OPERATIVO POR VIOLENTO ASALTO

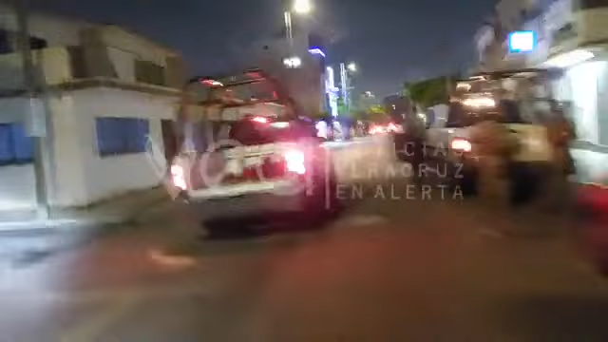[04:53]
Bueno, ahí está la movilización de las diversas corporaciones policíacas.